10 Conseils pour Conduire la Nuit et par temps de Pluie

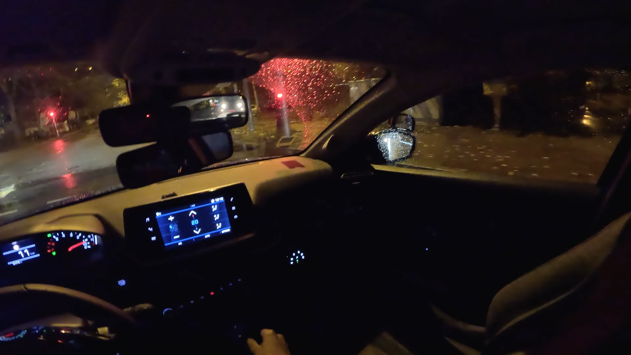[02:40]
Approchez les intersections avec vigilance. Tout d'abord, ralentissez à l'approche de l'intersection.
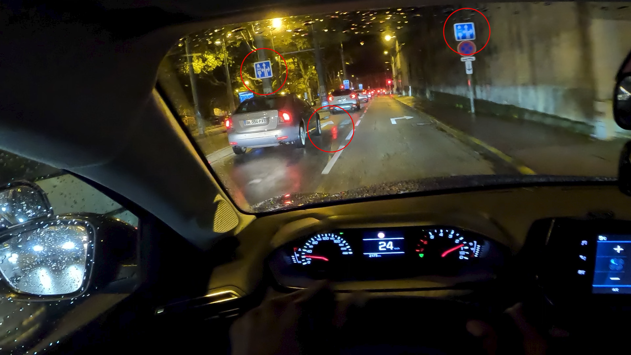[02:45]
Les surfaces des routes peuvent devenir particulièrement glissantes sous la pluie. Et réduire votre vitesse vous donne le temps de réagir aux changements de circulation. Vérifiez attentivement la signalisation. Les conditions météorologiques peuvent parfois rendre difficile la perception de certains indices. Alors, assurez-vous de les distinguer clairement. Si vous avez le moindre doute, ralentissez davantage et soyez prêt à vous arrêter en cas d'imprévu.
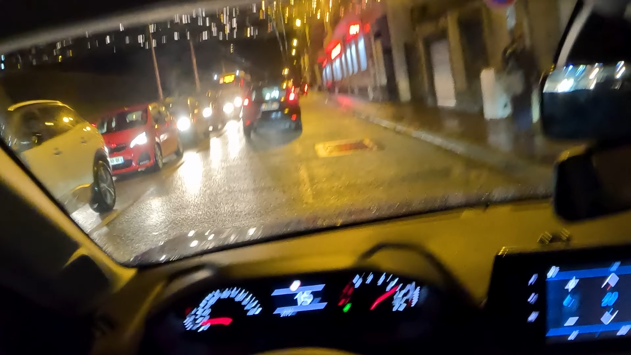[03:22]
Les véhicules approchant de l'intersection peuvent avoir du mal à s'arrêter en raison de la chaussée mouillée. Gardez un œil sur les clignotants des autres conducteurs pour anticiper leur mouvement.
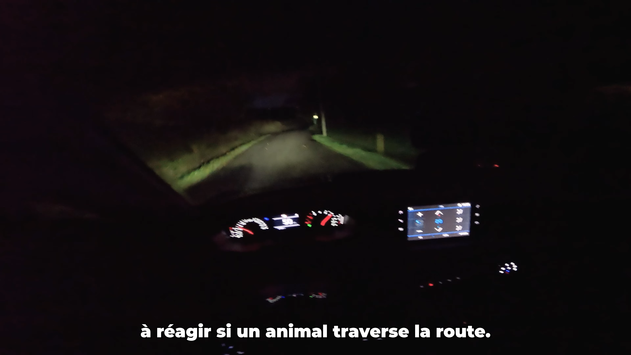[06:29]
Premièrement, soyez conscient des zones à risque. Les panneaux avertissant de la présence d'animaux sauvages sont des indicateurs essentiels.
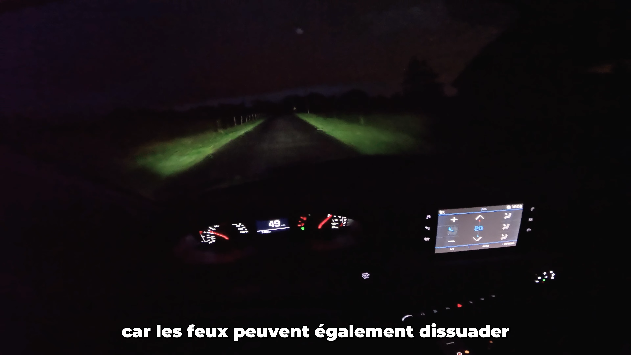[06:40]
Ralentissez dans ces zones et soyez prêt à réagir si un animal traverse la route. Gardez vos phares allumés en permanence, même en l'absence de trafic.
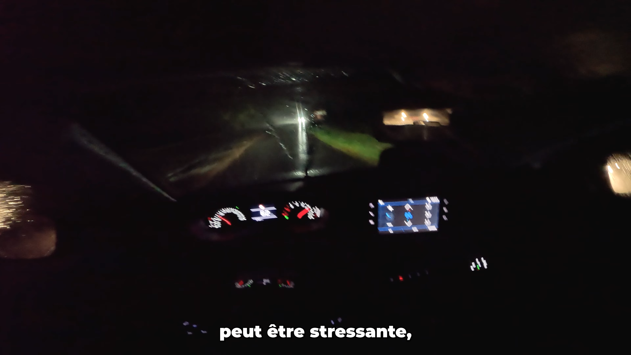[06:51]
Cela augmente vos chances de repérer des animaux sauvages au bord de la route, car les feux peuvent également dissuader certains animaux de traverser. Conseil numéro 10.